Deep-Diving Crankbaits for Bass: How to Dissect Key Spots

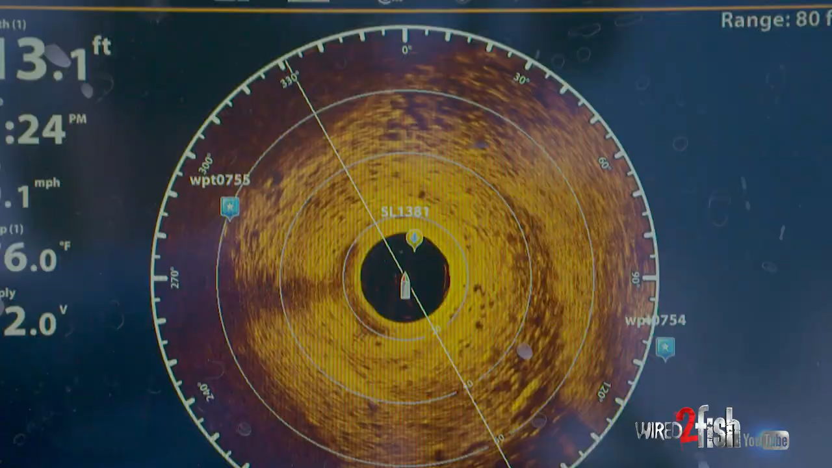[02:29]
side imaging and 2D sonar and down imaging and 360.
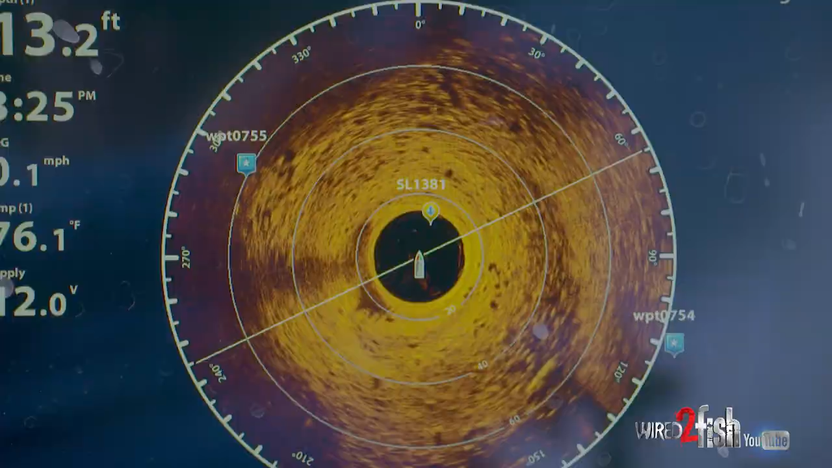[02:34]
So even if you have a real simple fish finder with 2D sonar, your return changes.
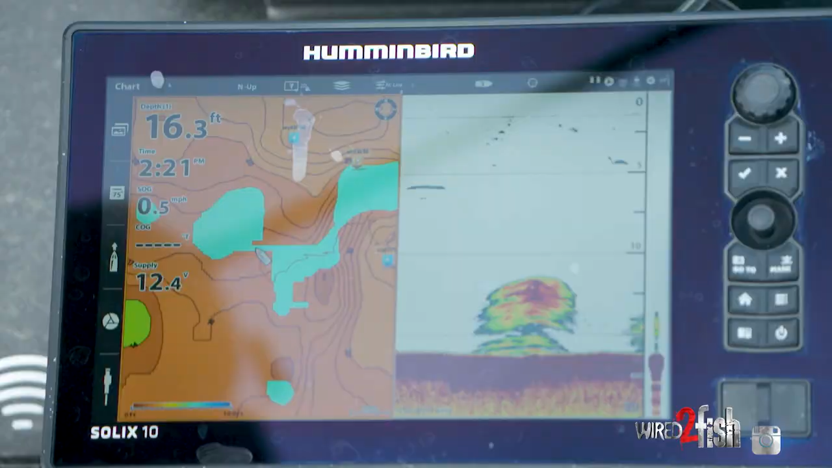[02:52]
On screen: depth 16.3 ft
If you're marking bait fish, chances are bass are going to be out there using those same spots.
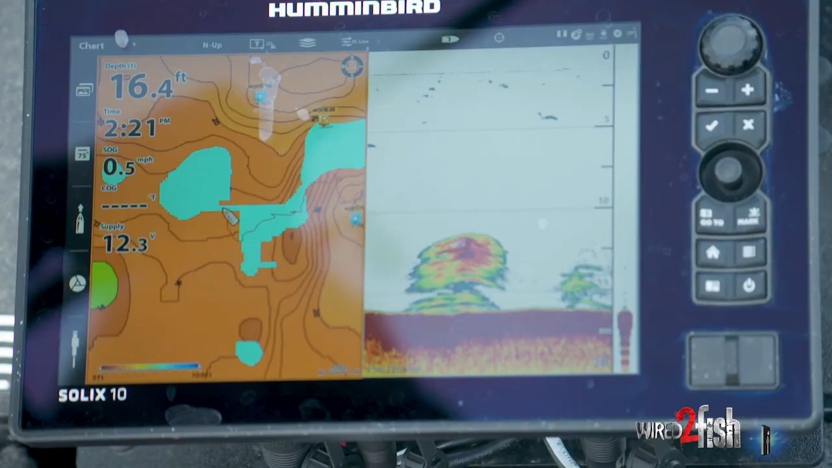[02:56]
On screen: depth 16.4 ft, speed 0.5 mph
Obviously, I happen to have the tools, all of the tools available, and that's nice, but you by no means need all of that.
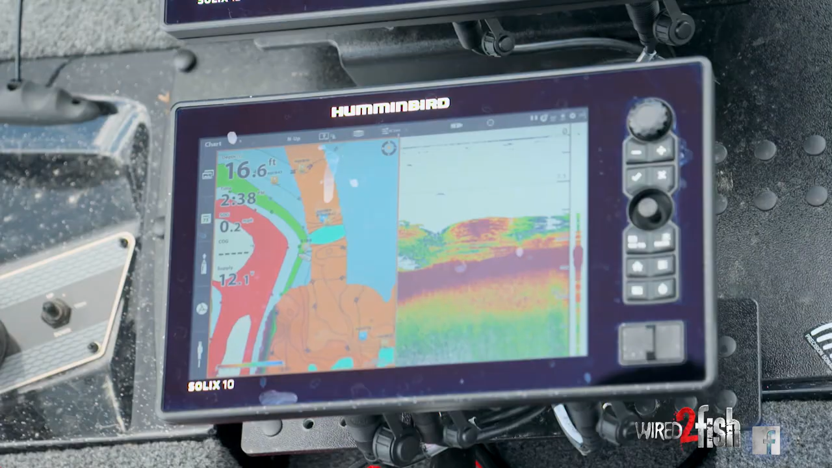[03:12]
I just scooted up on 360 imaging here, and you can see we're right on a transition zone between hard and soft.
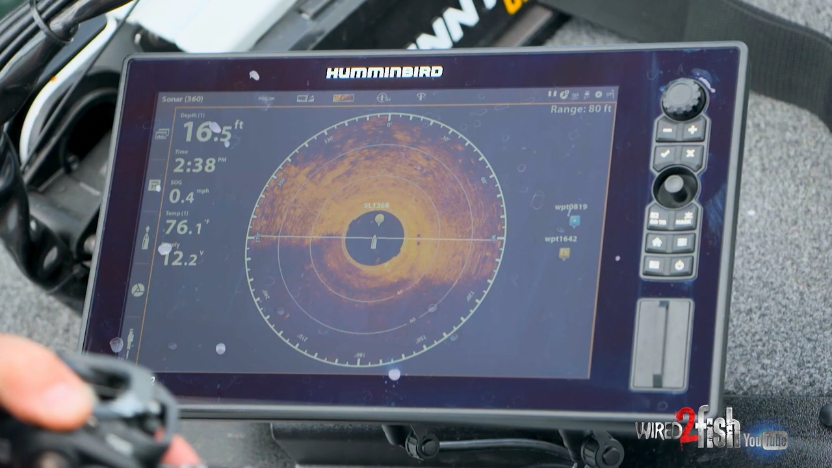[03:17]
On screen: depth 16.5 ft, speed 0.4 mph
Smack dab on the edge between that brighter color and that darker color.
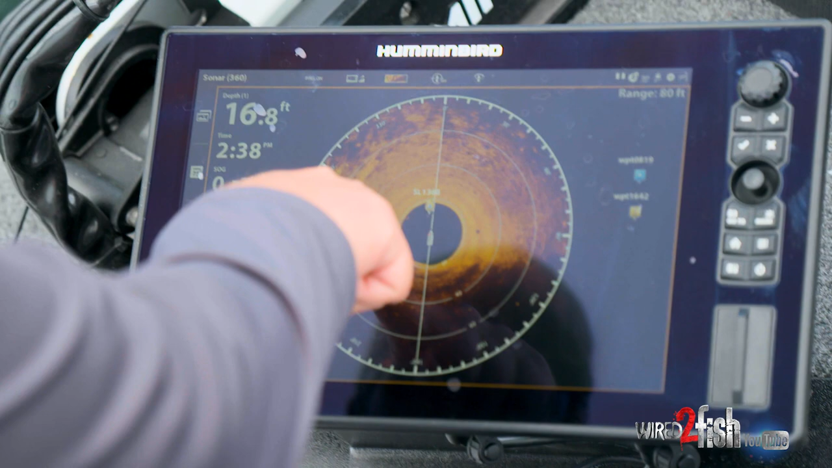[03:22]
And then I started coming into the bait fish here. And then even at AutoChart Live, you can notice here I have bottom composition highlighted.
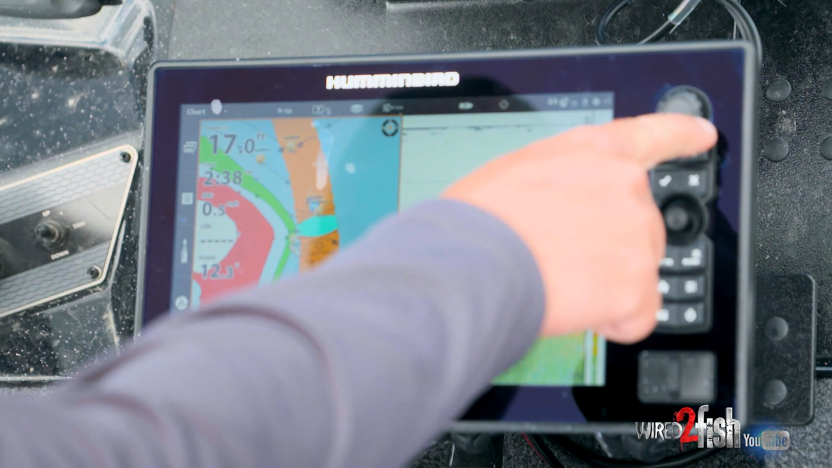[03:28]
So that color there denotes the hardest spot on this structure,
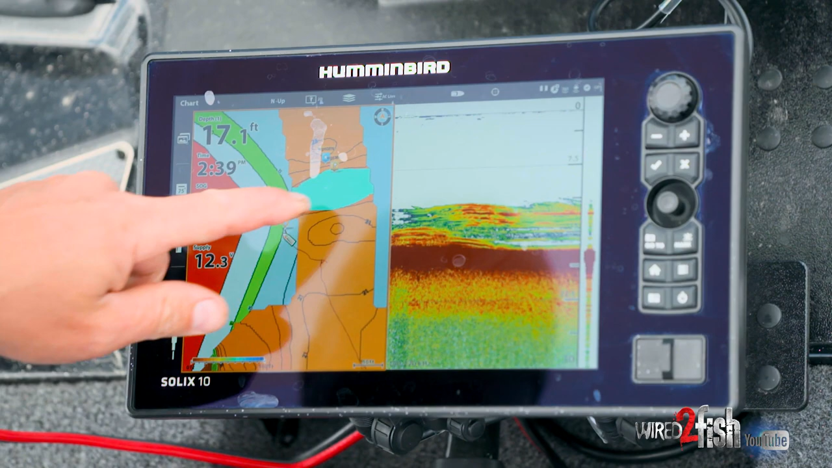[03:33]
On screen: depth 17.1 ft
which corresponds to what 360 is showing me.
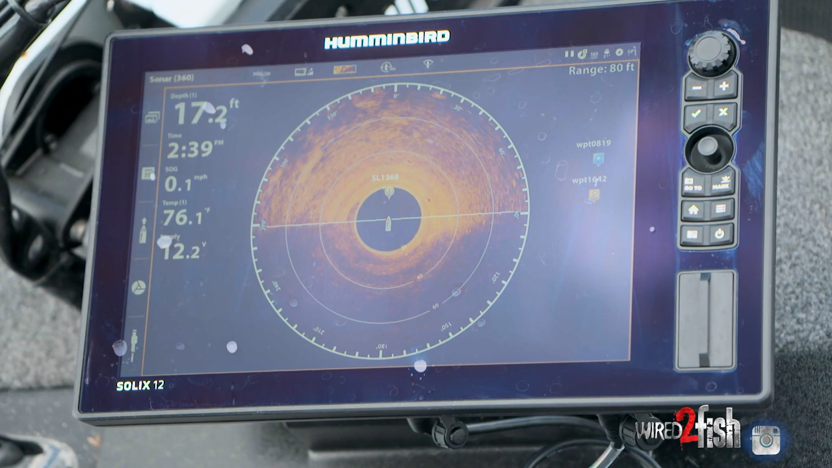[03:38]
On screen: depth 17.2 ft, speed 0.1 mph
So I guess my point is there, once I got into the hard, is when I started seeing the bait fish. And really, that's the pattern. The decision for me, then, is choosing a bait that I think gets down to that zone comfortably. And then, the fact that we're fishing pretty clear water, I want to choose a bait that I think does a decent job resembling the forage.
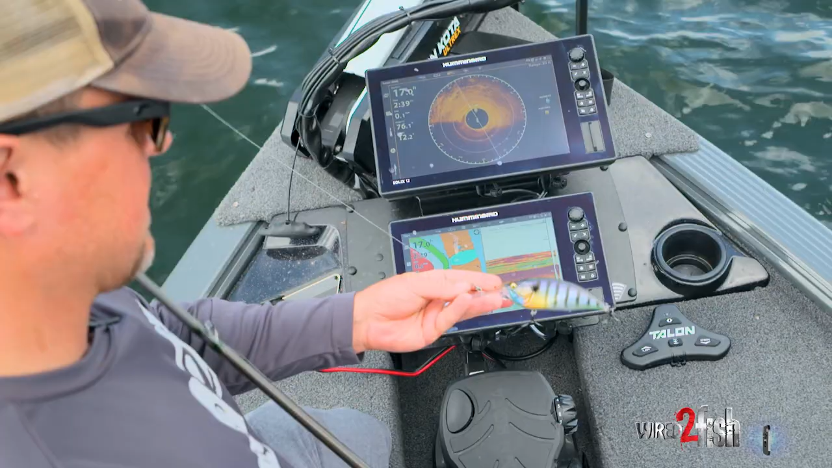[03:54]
And on this lake, it's a bluegill. So this Big M does a really nice job here.